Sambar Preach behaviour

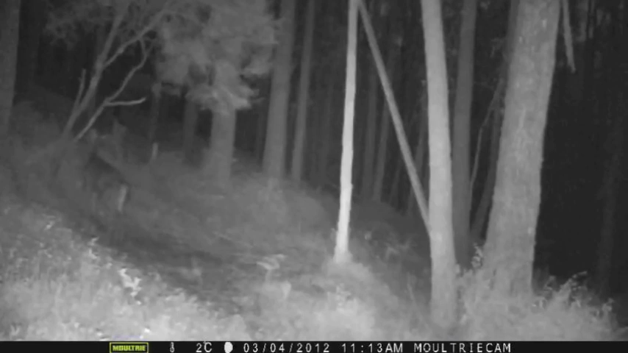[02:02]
the grass in this area, there's a bit of food around, but typically they're not eating in this area. They're heading down a fair way, and they can actually get onto some fringe a bit down further.
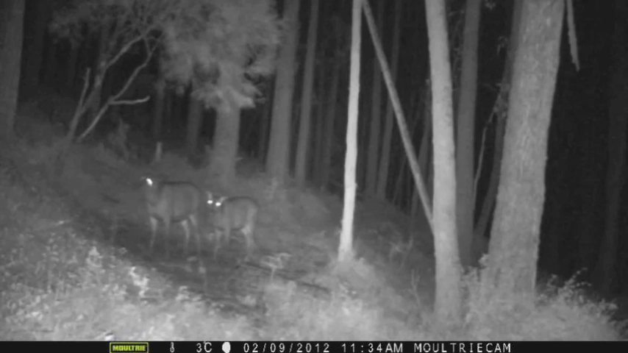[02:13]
But anyway, I hope you might pick up some trait behaviour here or learn some things. There's some cool footage of a few nice deer,